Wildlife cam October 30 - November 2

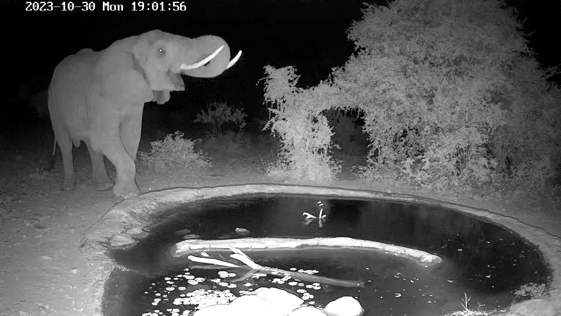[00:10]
Luckily, the elephants don't seem to mind the cold weather too much. In fact, I think they prefer it. And also because rain puddles are not good enough for them to drink from, we still had a lot of elephants at the waterhole.
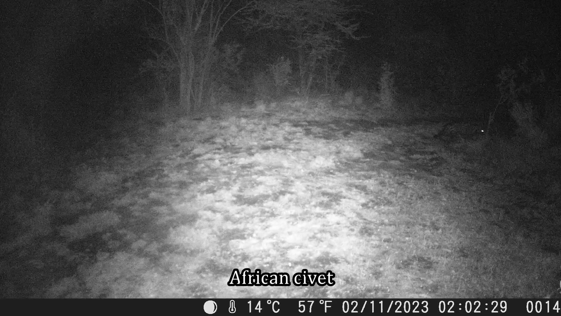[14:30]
Unusual and not very good quality daytime civet sighting. Thanks for watching.